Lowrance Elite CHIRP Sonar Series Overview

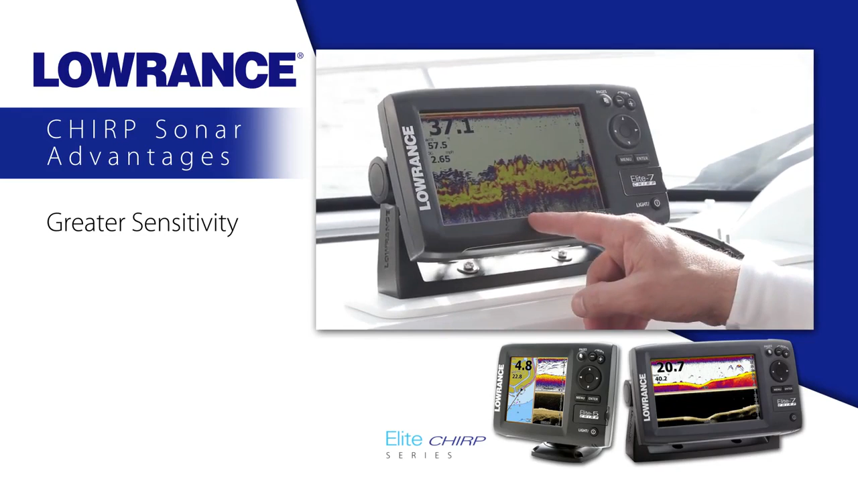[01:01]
improved target resolution and superior noise rejection for easy to see clear bait fish and game fish targets. We are out on the lake today doing sonar testing and we are going to show you the new Elite Chirp series.
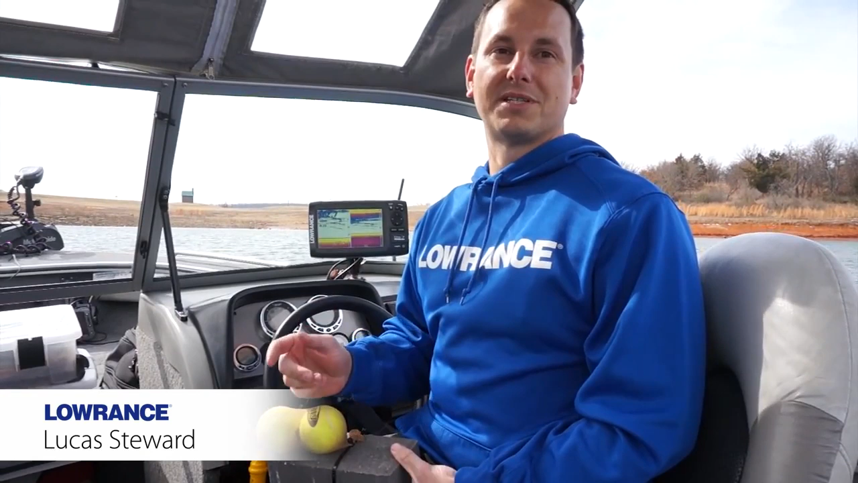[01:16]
We will show you how high frequency Chirp outperforms regular 200 kHz and we have three different targets.
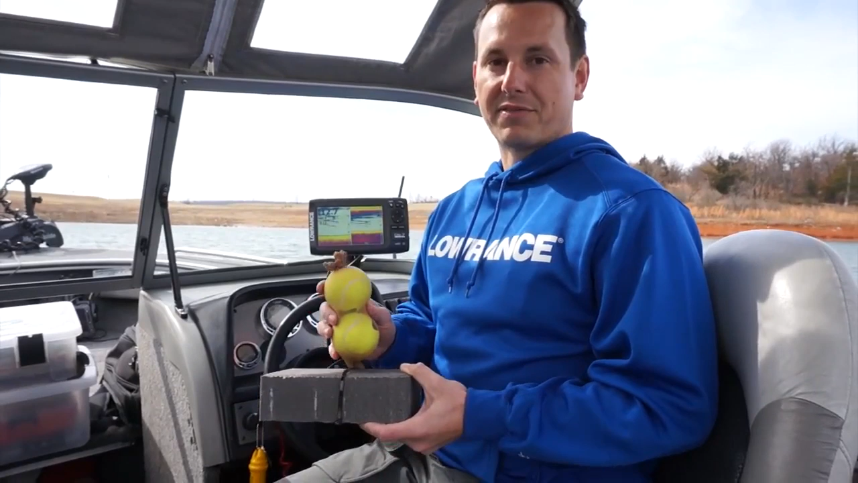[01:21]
One right on the bottom, one 6 inches off the bottom and one a foot off the bottom.
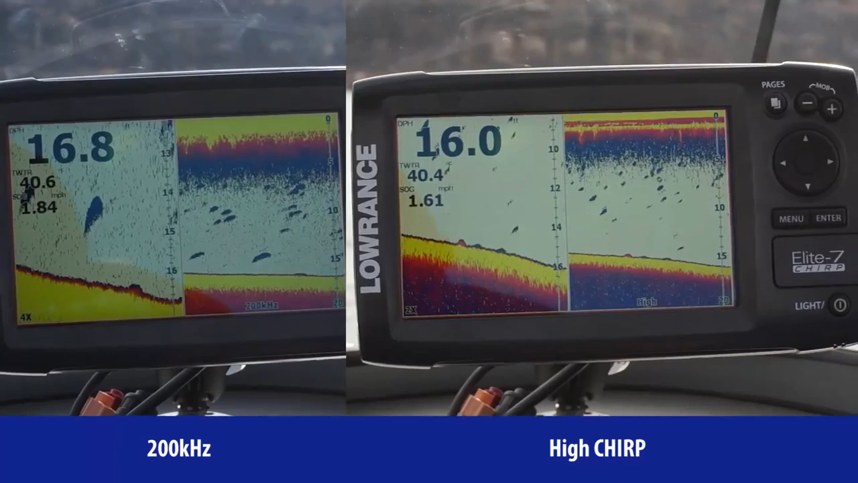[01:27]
And the target separation Chirp gives you, we will show you how that really relates to finding fish right on the bottom.
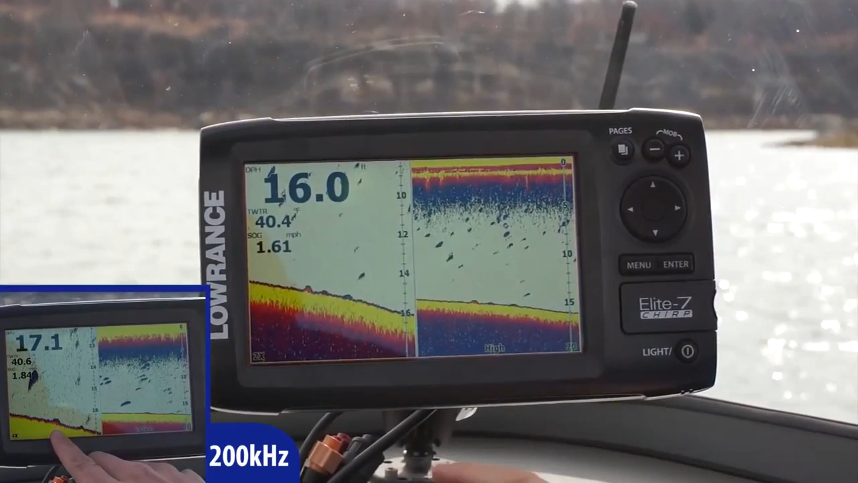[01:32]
Alright, we just went over our first target and this was the one that was closest to the bottom.
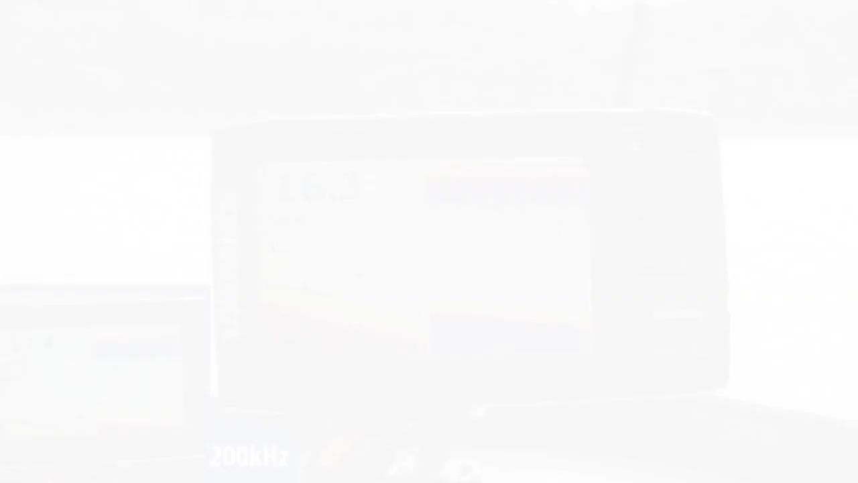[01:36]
And you can see the brick on the bottom and the tennis balls.
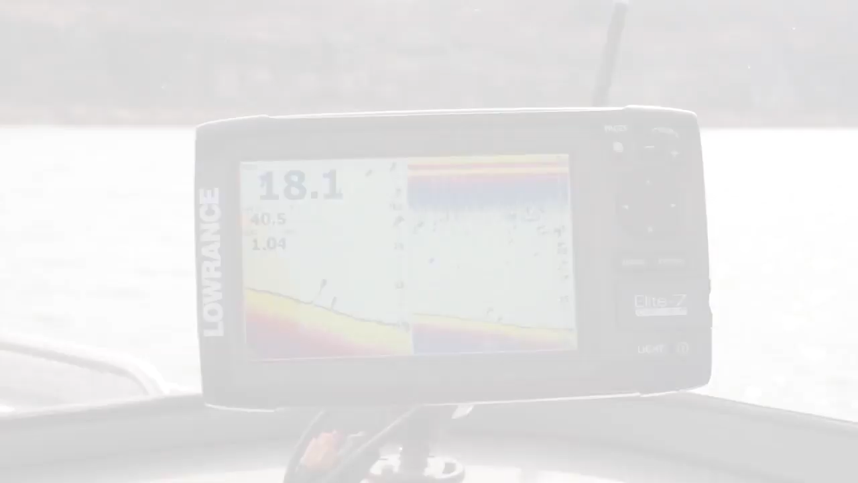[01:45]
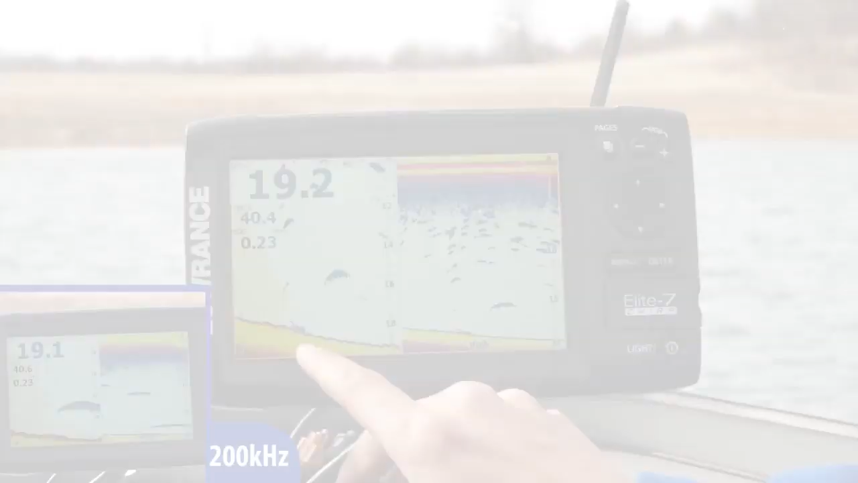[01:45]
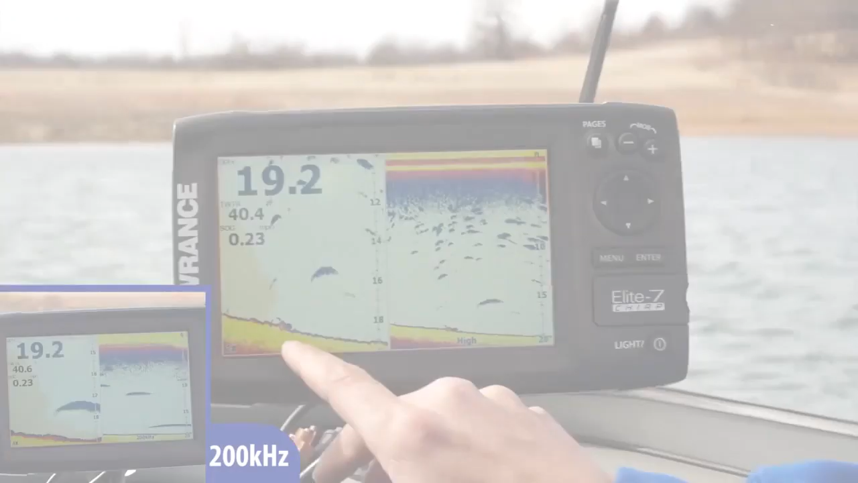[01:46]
This is our final tennis ball that has a final brick with the tennis ball and a foot off the bottom. So really nice and easy to see.
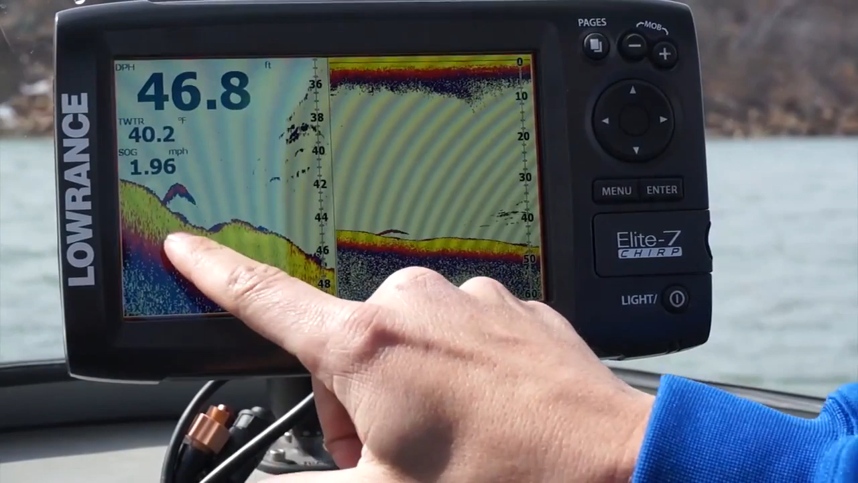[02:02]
On screen: depth 46.8 ft, water 40.2°F, speed 1.96 mph
You can see in the split zoom how much bigger and easier it is to see that fish. And here's, this would be bait. You can tell the color intensity here. This is a nice big predator fish but these little marks are going to be more bait like.
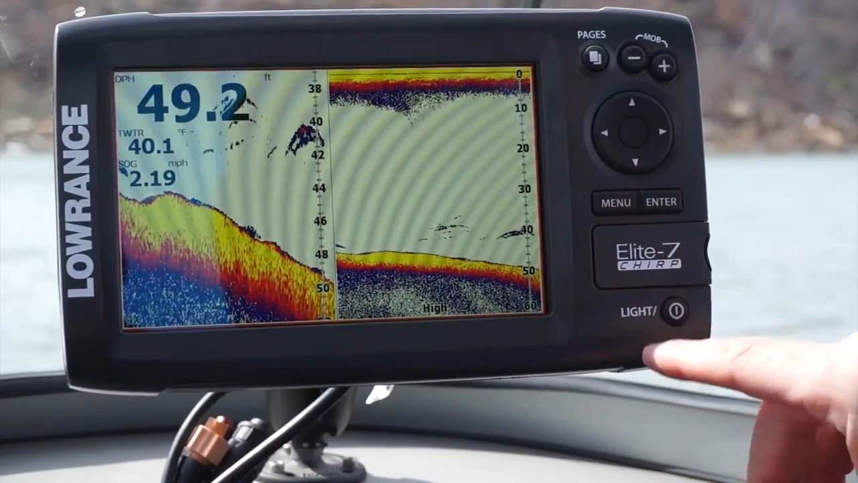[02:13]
On screen: depth 49.2 ft, water 40.1°F, speed 2.19 mph
Except for this, you get a nice little bit of red in there. That's definitely more of a sand bass looking to feed on these bait fish.
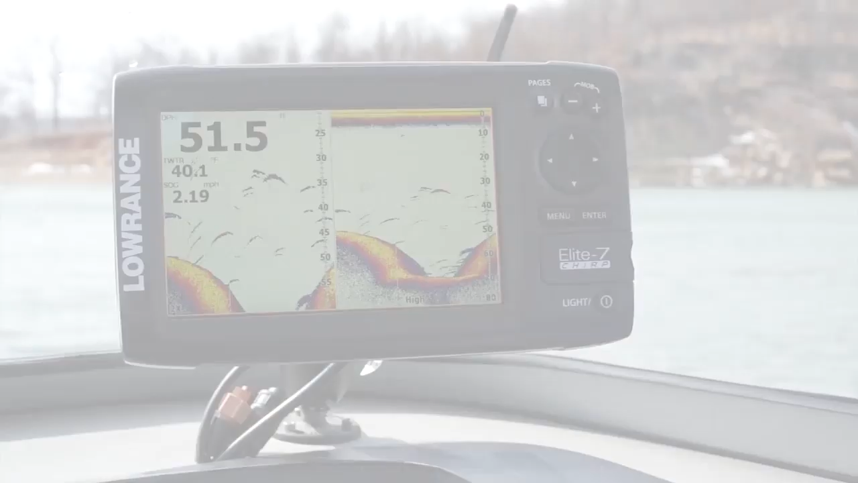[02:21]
So we just idled over a little old river channel here.
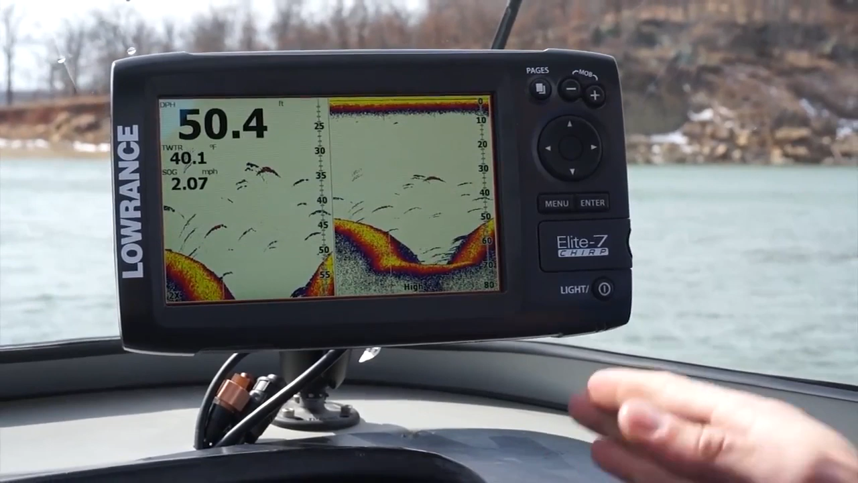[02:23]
On screen: depth 50.4 ft, water 40.1°F, speed 2.07 mph
You can see the nice river channel.
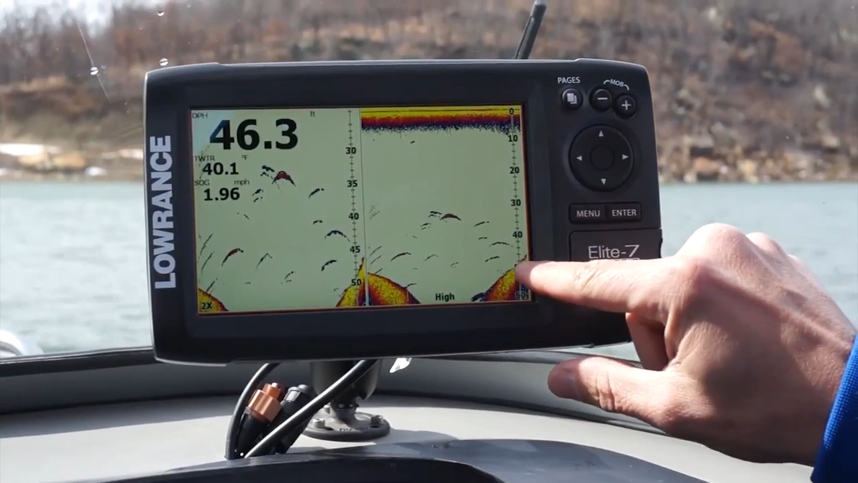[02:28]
On screen: depth 46.3 ft, water 40.1°F, speed 1.96 mph
You can see how the bottom hardness gets nice and hard and then goes to soft.
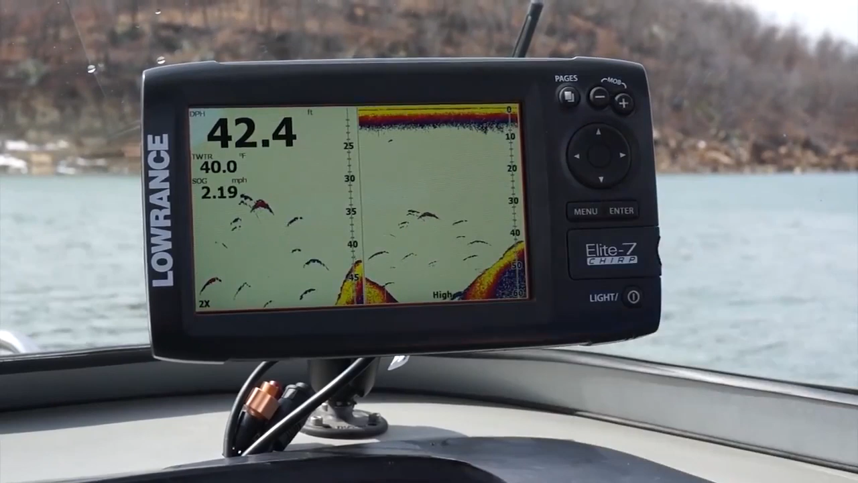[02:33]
On screen: depth 42.4 ft, water 40.0°F, speed 2.19 mph
But all these fish that are suspended above it, perfect arches, they are real crisp and narrow. And that's one of the advantages of chirp.
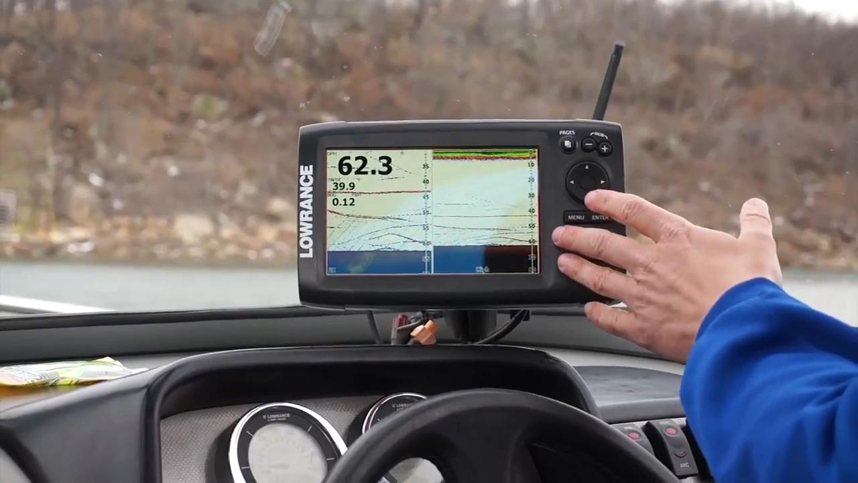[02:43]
Right now we have the boat over a nice school of sand bass and crappie and you can see the individual target separation of each fish. To get an idea of the size of that fish, there you go.